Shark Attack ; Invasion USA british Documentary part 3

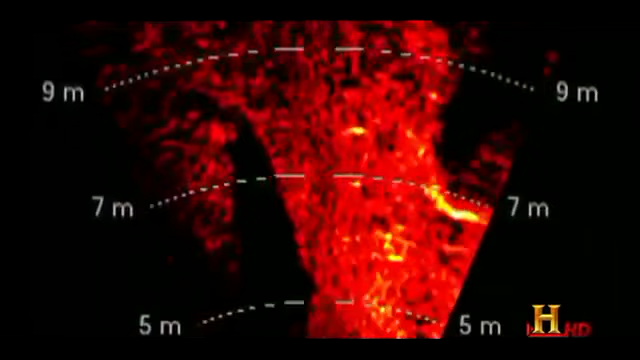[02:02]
large oblong shape at this spot in this bay
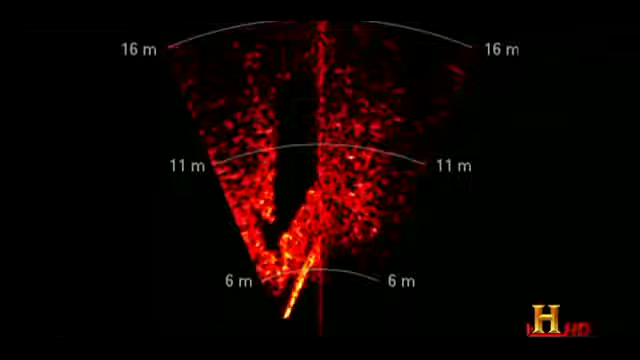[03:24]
there he is there he is about 10 feet out he's moving quick the
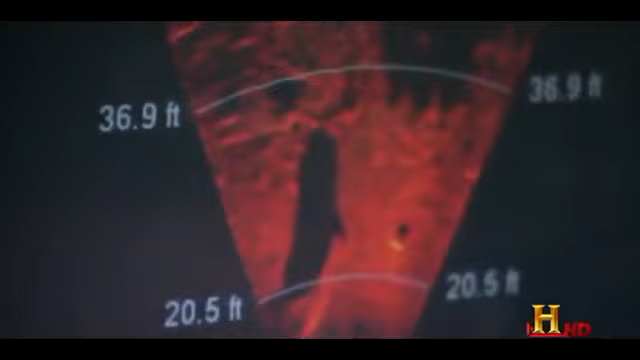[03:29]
sonar clearly shows a large torpedo shape the divers suit up
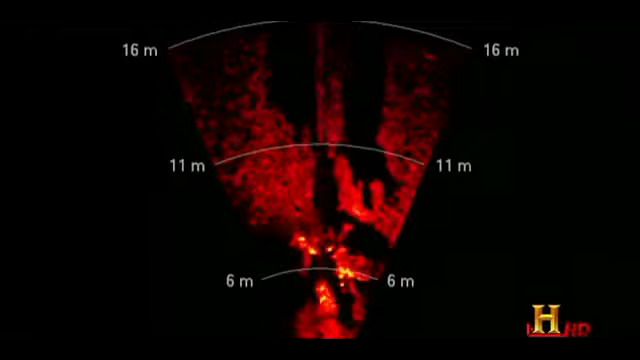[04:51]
i got two divers that i've been following and then there was a big bloom right in the middle of the screen
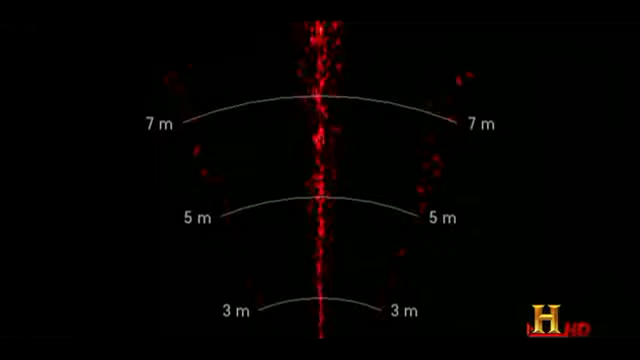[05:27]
and then the sonar goes blank ah they're gone
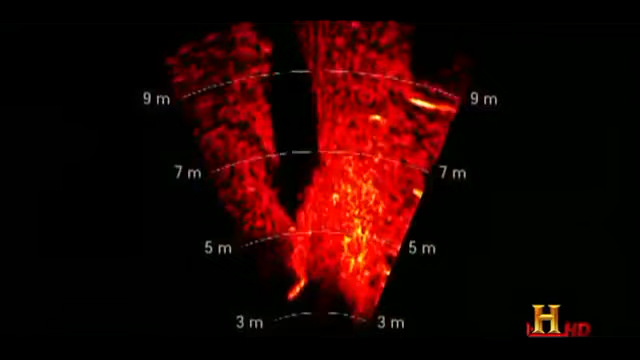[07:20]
so in our images like these which appear to show fins in a tail suggest that a greenland shark is in this bay
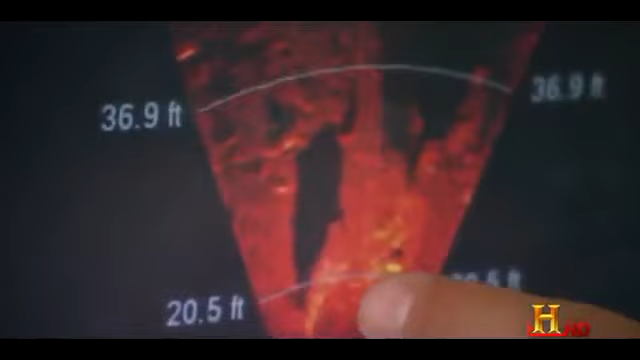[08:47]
so far these sonar images from the rov are the best evidence yet of sharks in the river
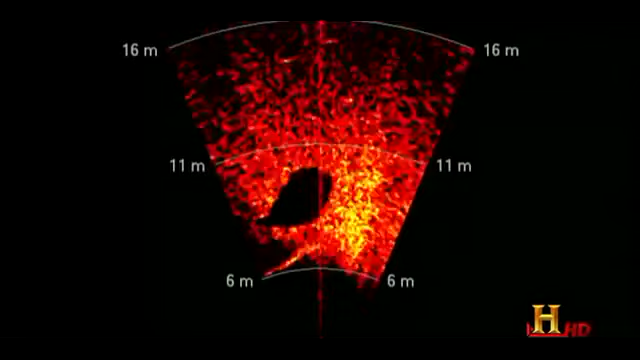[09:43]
at least on sonar it has a big return on there that was much bigger than a divers i mean that's a big shark
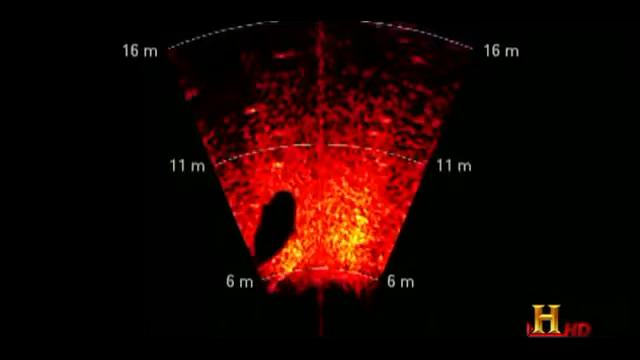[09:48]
the outline of a shark is clear see a shadow there see fans tail